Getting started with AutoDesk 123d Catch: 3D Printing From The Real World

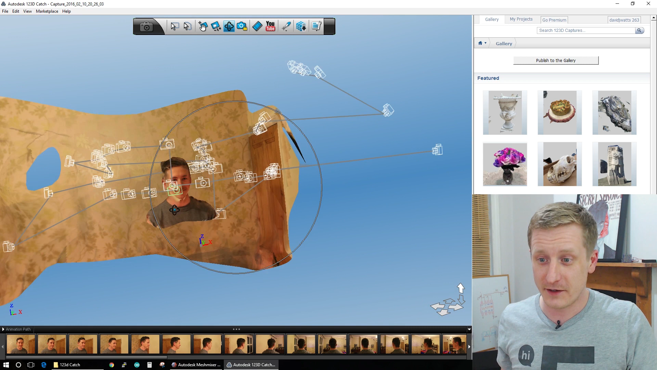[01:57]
And you can see all the cameras, the little wireframe cameras orbiting him.
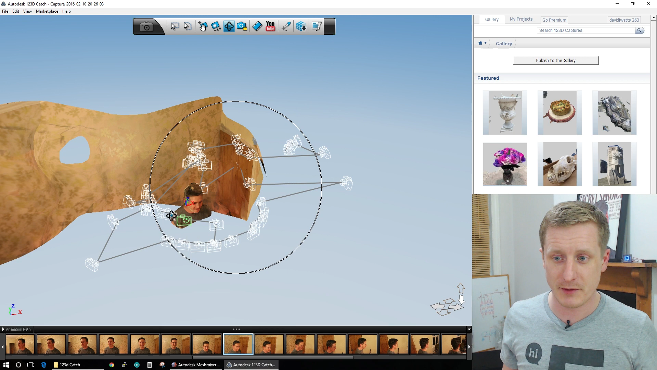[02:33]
So I didn't do a very good job, but the nice orbit around the front meant that we get a nice-ish 3D model that we can cut out.
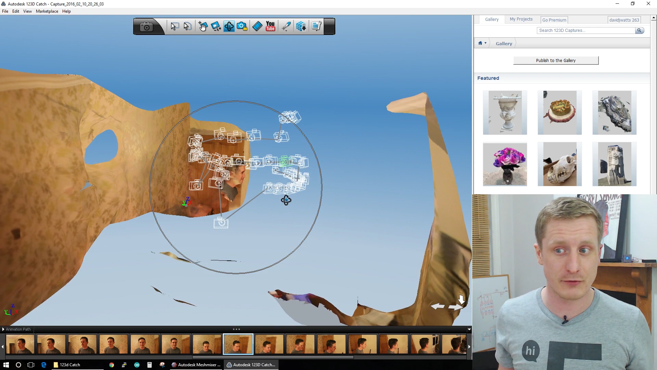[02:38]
So now that we've got our model here, we can start to cut it out.
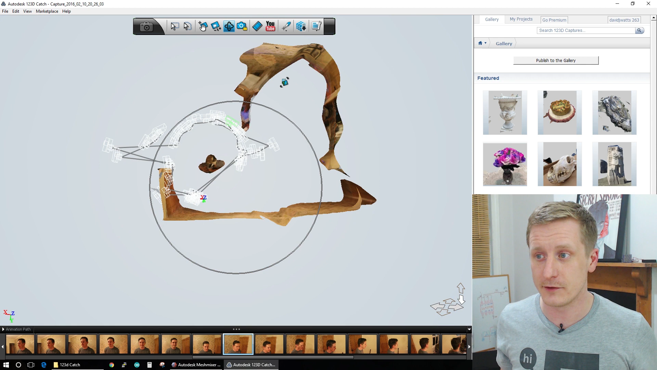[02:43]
So if we use the lasso tool,